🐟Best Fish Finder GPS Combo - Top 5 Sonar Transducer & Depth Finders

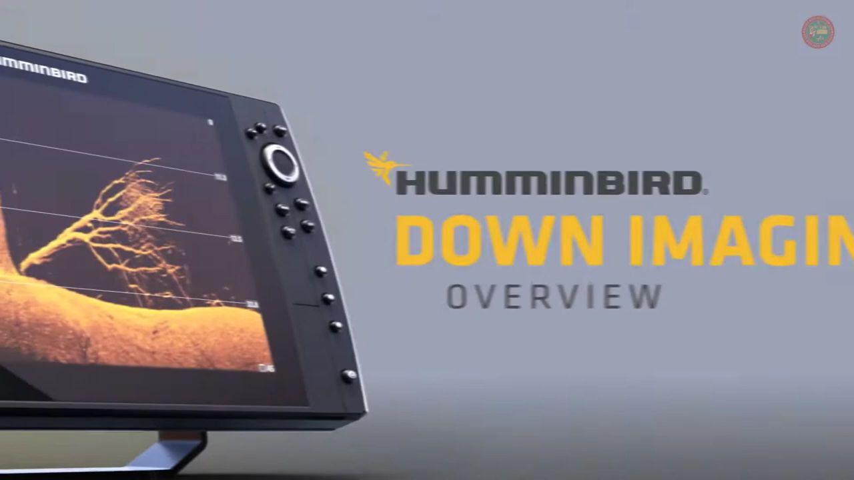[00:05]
your goal is to catch more fish, understanding the world below makes a world of difference.
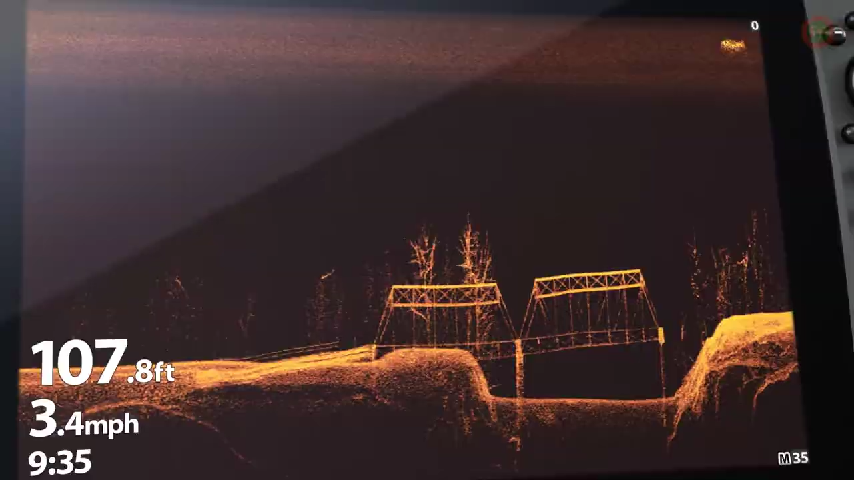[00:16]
On screen: depth 107.8 ft, speed 3.4 mph
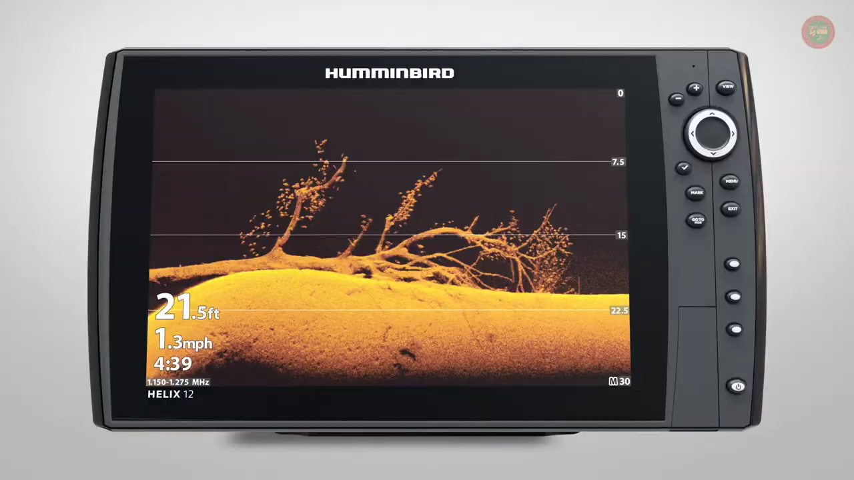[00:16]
On screen: depth 21.5 ft, speed 1.3 mph
As you explore the water, you'll find structure, vegetation,
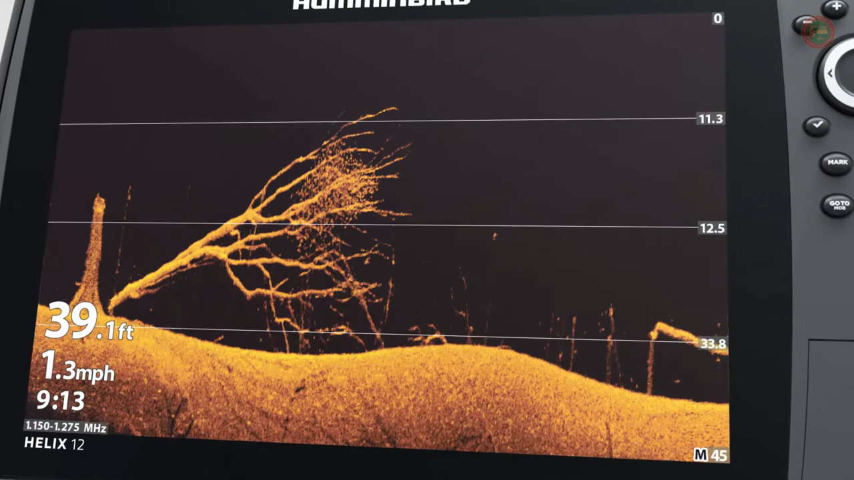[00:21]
On screen: depth 39.1 ft, speed 1.3 mph
bait fish, schools of fish, and even individual fish beneath your path.
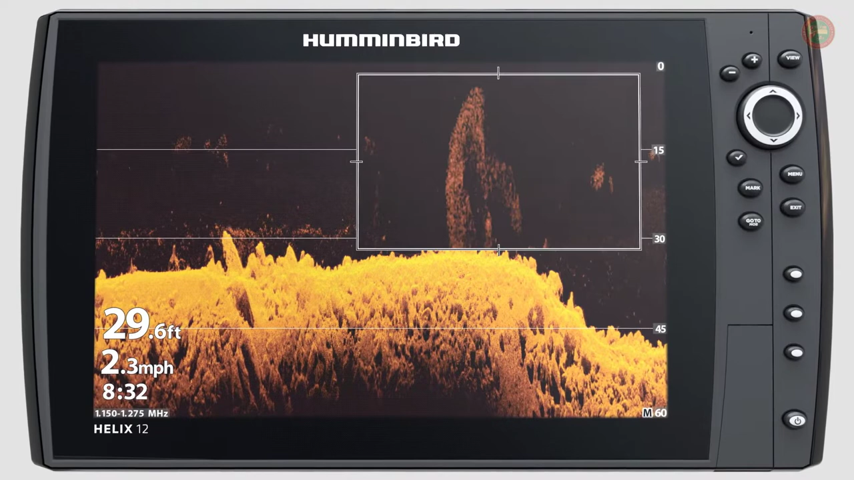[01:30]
On screen: depth 29.6 ft, speed 2.3 mph
Bait fish will show up as a tight cluster of returns, while game fish will appear as solid marks.
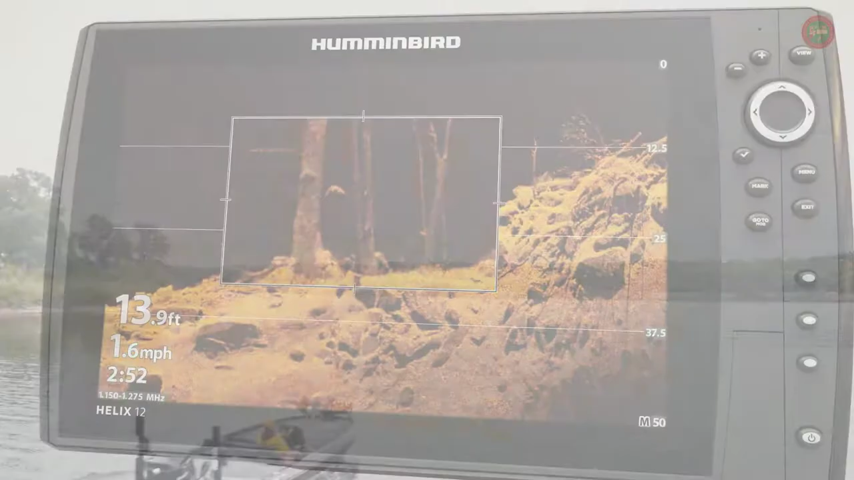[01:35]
On screen: depth 13.9 ft, speed 1.6 mph
Telling the difference between bait and game,
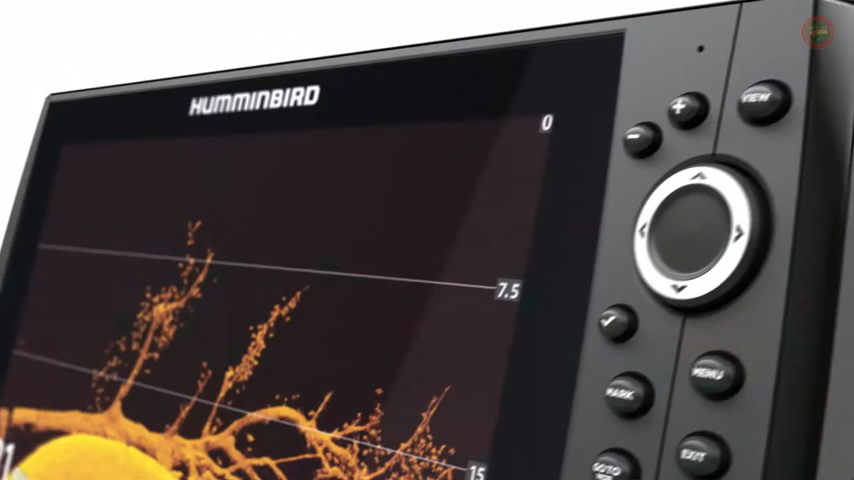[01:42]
By giving you a picture-like view of what's below your boat,
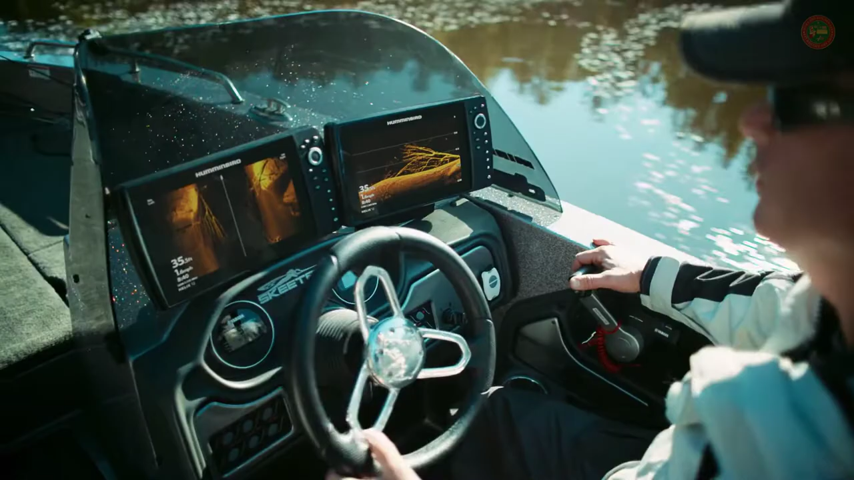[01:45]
down imaging from Humminbird helps you spend less time guessing and more time catching.
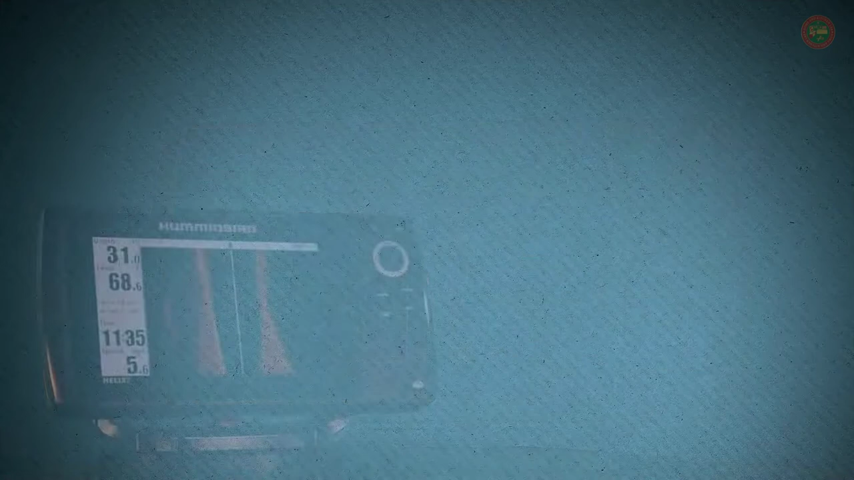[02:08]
This unit has a 7-inch, high-definition, industry-leading LED backlit display with 480 by 800 pixel resolution.
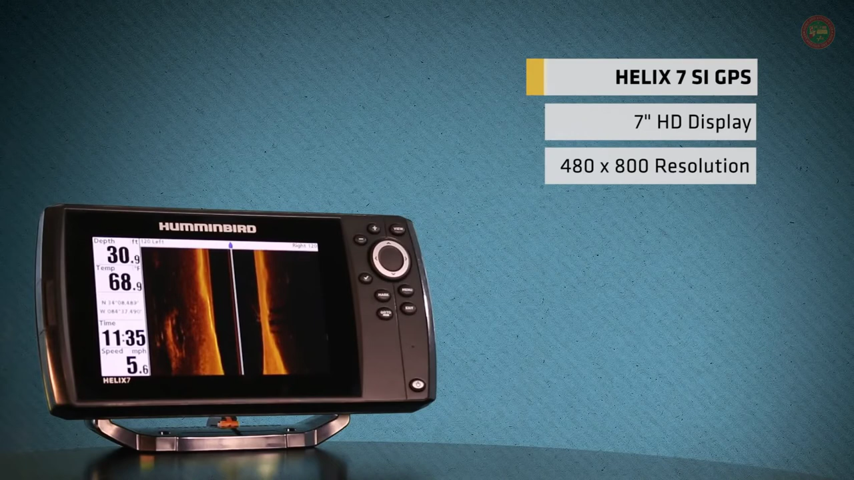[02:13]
On screen: depth 30.9 ft, water 68.9°F, speed 5.6 mph
The Helix 7 GPS capable units have a single micro SD card slot here,
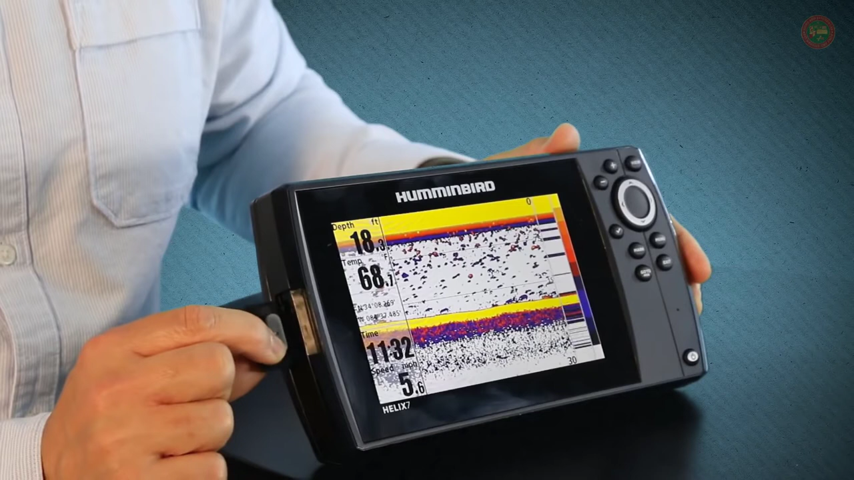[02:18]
On screen: speed 5.6 mph
tucked away behind the waterproof door, conveniently located on the side.
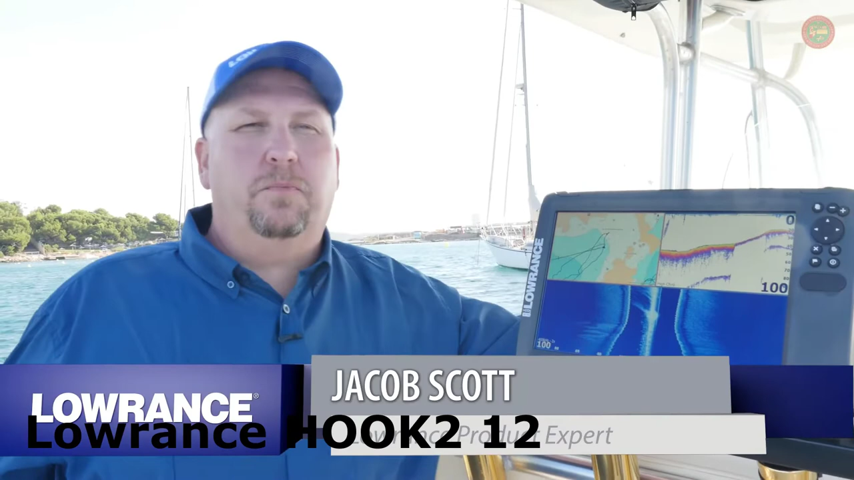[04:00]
Today, I want to talk to you about the new Lowrance Hook 2 unit. Now this is an awesome unit and it's a great product.
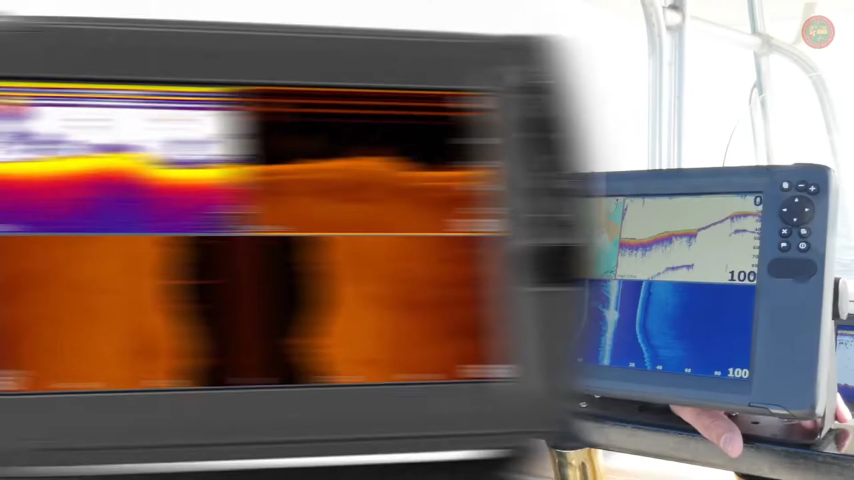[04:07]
It's an entry-level price, it's feature-packed, and it's really amazing to use.
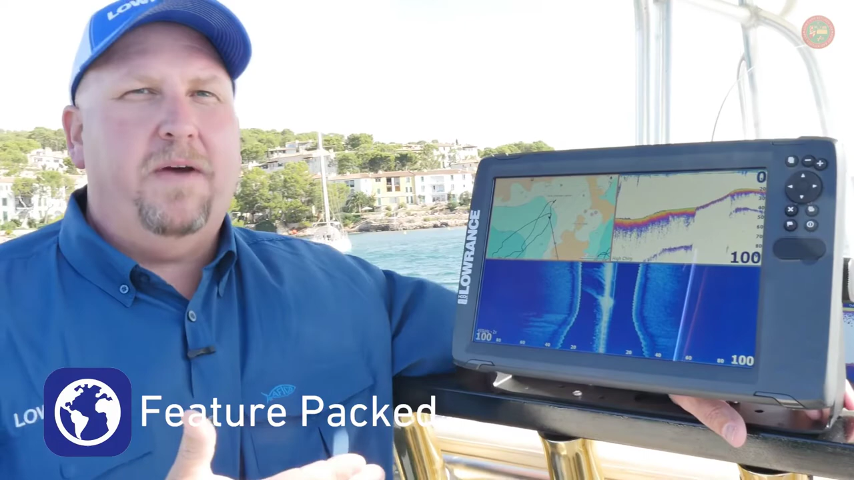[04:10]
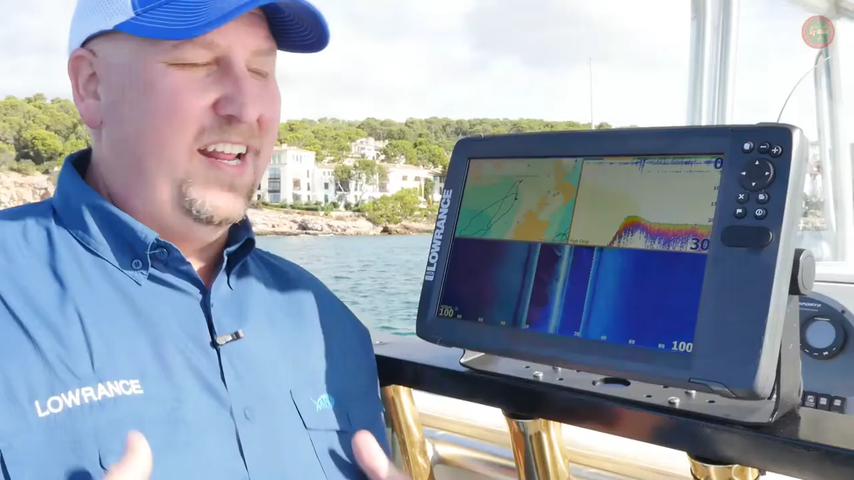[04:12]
It has a lot of different options available to cover any price range in your budget. We've got everything from a sonar-only model to a plotter-only model,
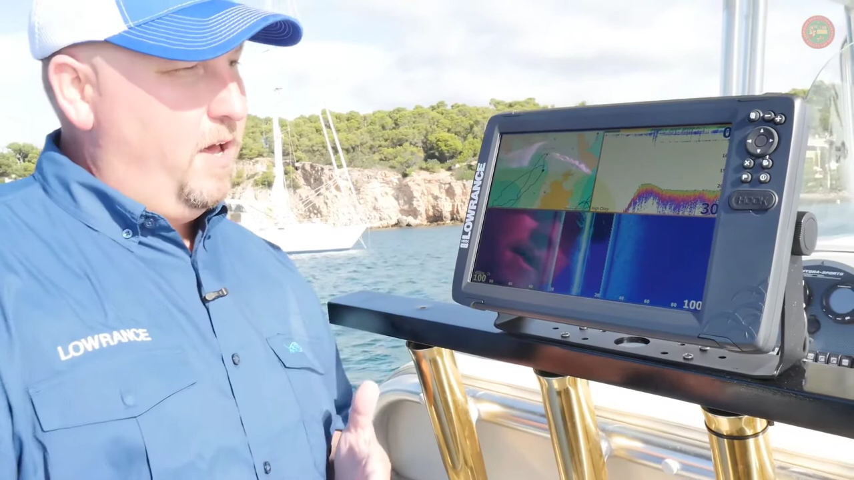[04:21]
and then we go all the way up to our chart plotter model, which, as you can see here, has the mapping option built into the unit.
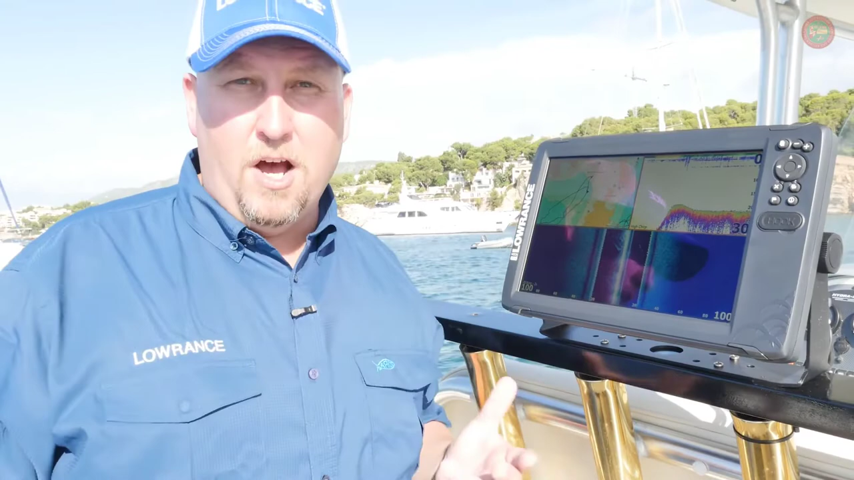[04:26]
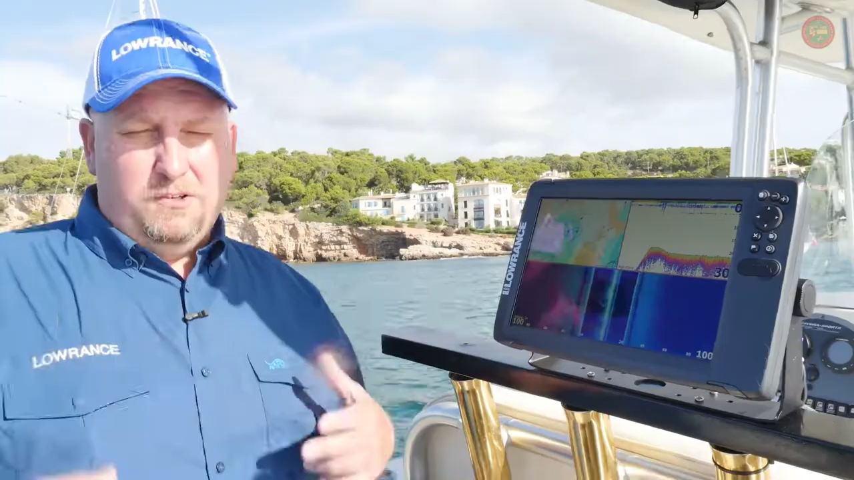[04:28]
We have three different options in the transducer market on this.